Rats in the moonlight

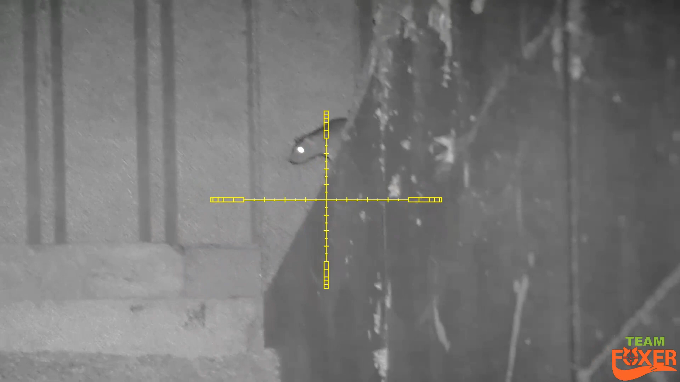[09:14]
this one's actually quite quite high up fairly elevated shoot
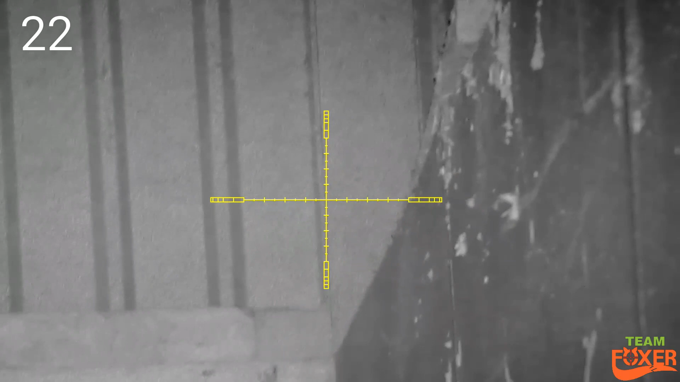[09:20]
tad underneath it not a lot but just enough obviously did the job
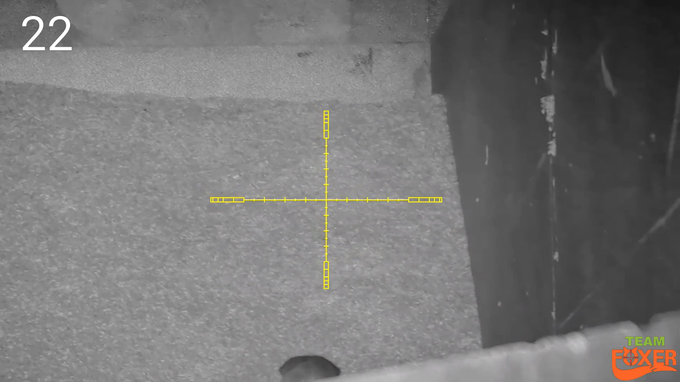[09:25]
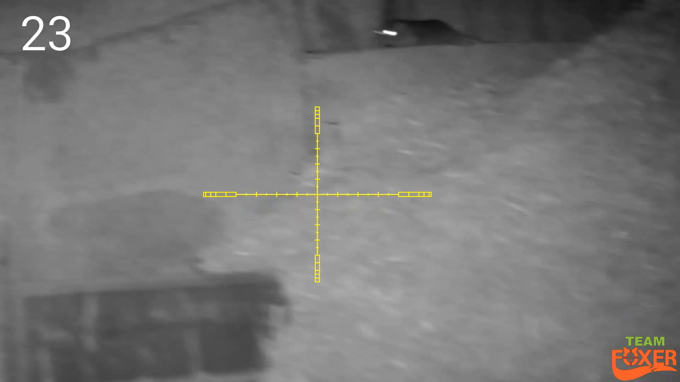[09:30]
this one's actually quite high up fairly elevated shoot tad underneath it not a lot but just enough obviously did the job
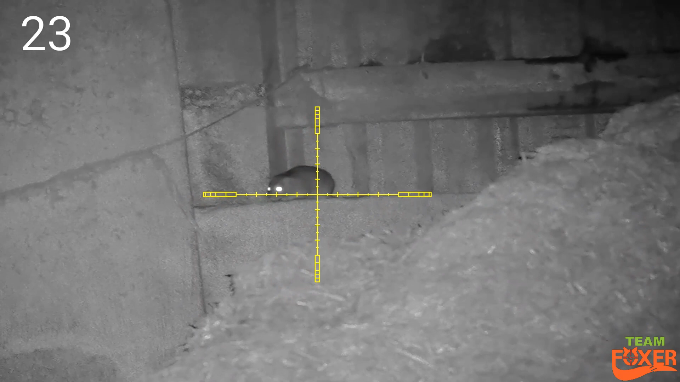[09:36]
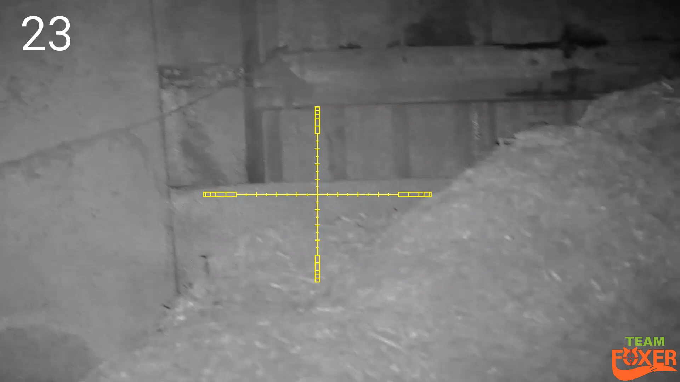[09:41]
and just disappear behind the cavity
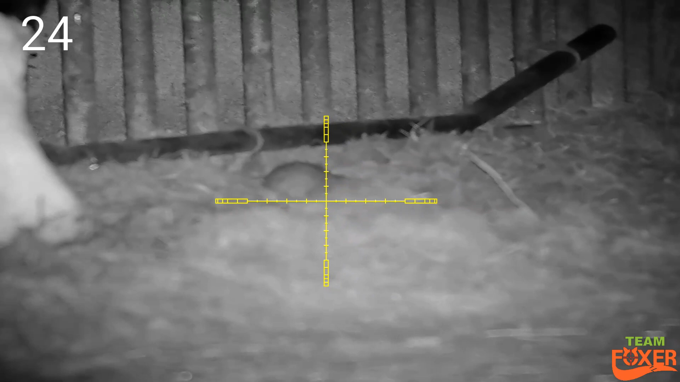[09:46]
back to that tricky little spot always wary the cows there rush this shot a little bit
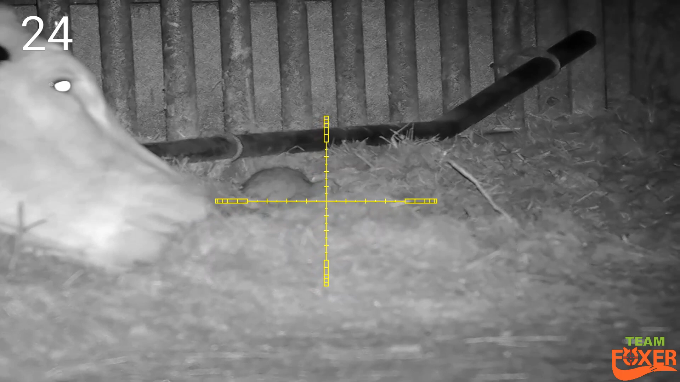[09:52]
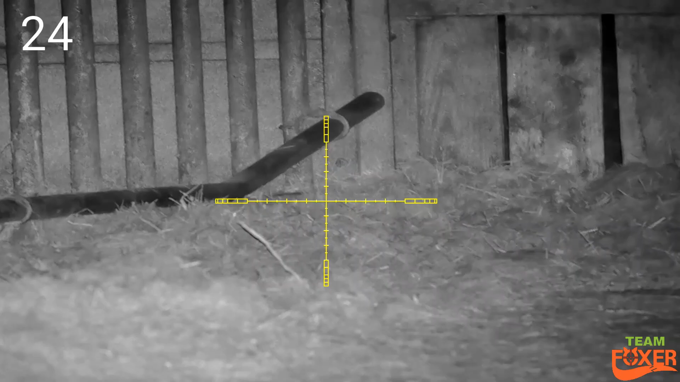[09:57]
thought i'd actually missed him i did
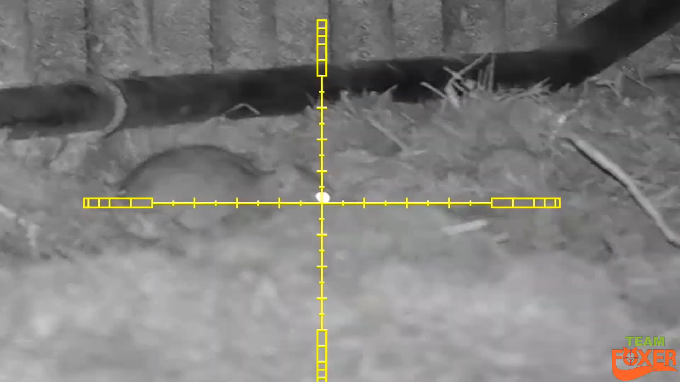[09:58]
a slow-mo and actually got him through the neck probably broke its neck
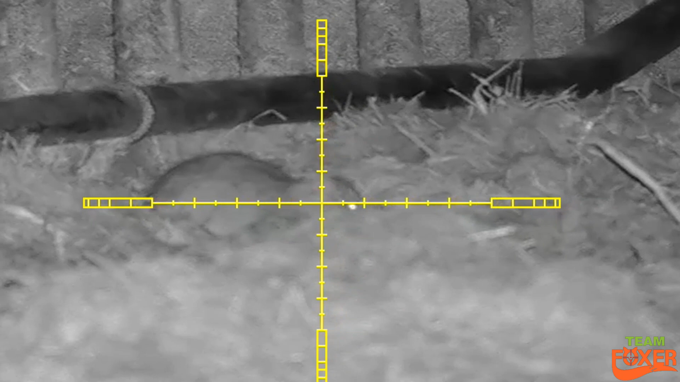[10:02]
it'll be right through its spine
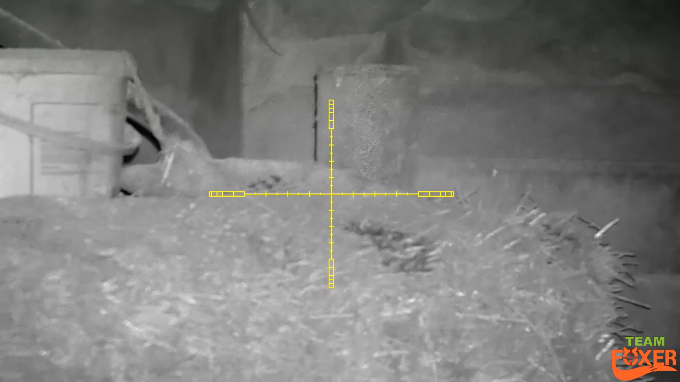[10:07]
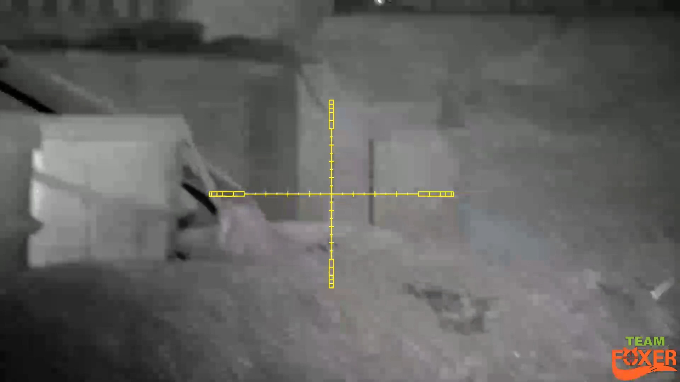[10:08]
it was dead just in behind
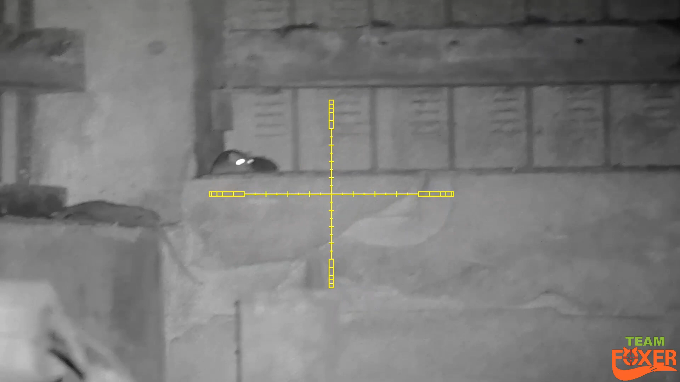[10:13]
i don't like things running too far i'm not sure if that was actually two rats in one go there i don't think it was
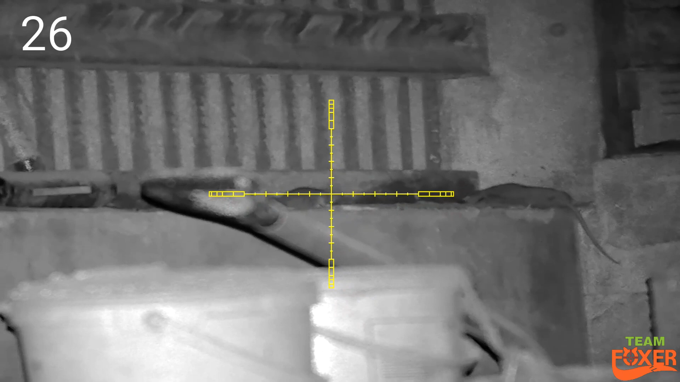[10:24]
a bit of a tumble down corner there and one still on the shelf
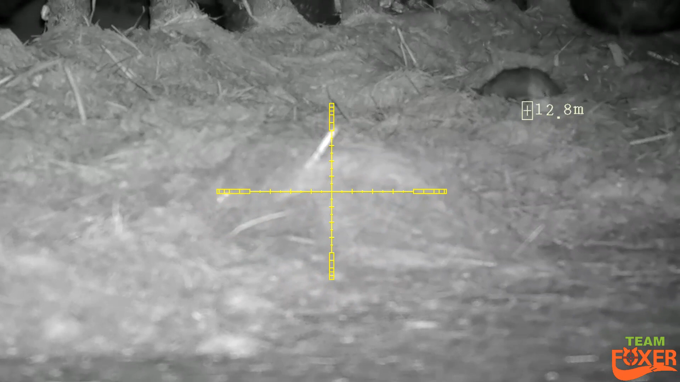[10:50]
back to that tricky little spot as i was saying earlier if you had quite a poor quality night vision you probably wouldn't realize there was cows in the background there
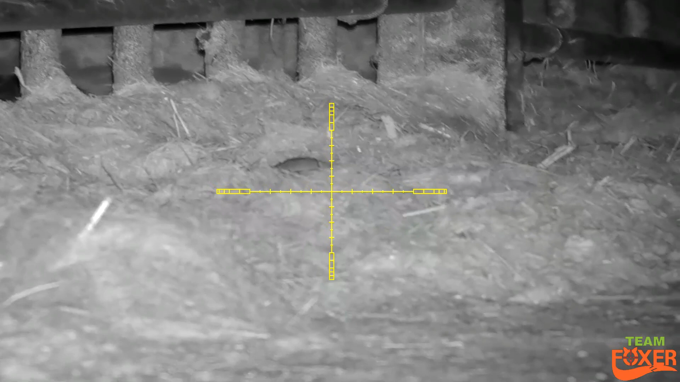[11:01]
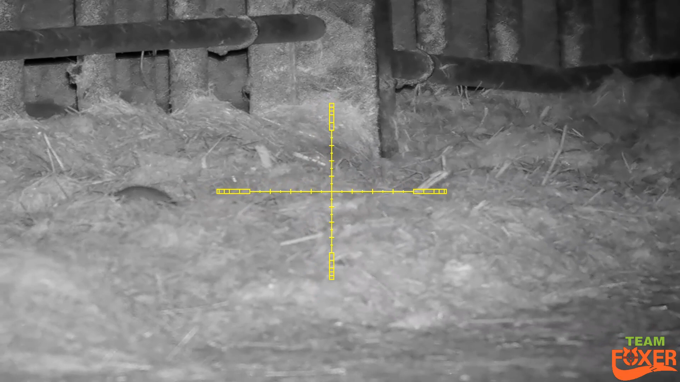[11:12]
this one didn't want to play ball
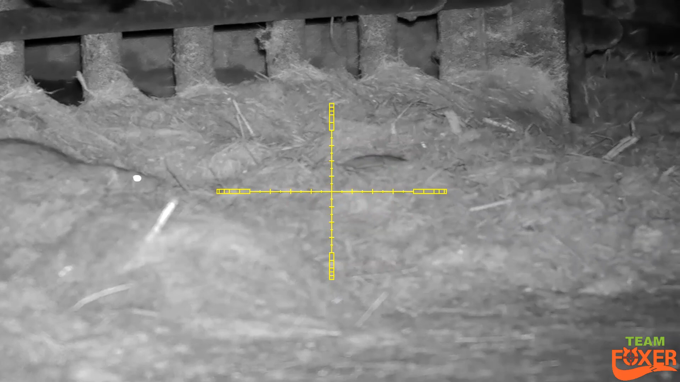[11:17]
and i couldn't shoot the other one because obviously the cows are there
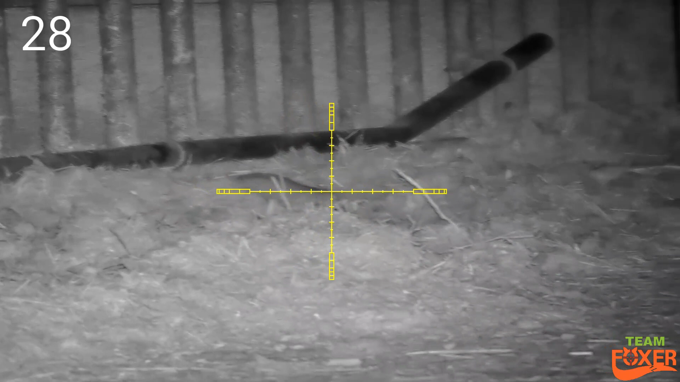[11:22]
but i did clock this one and this one was going nowhere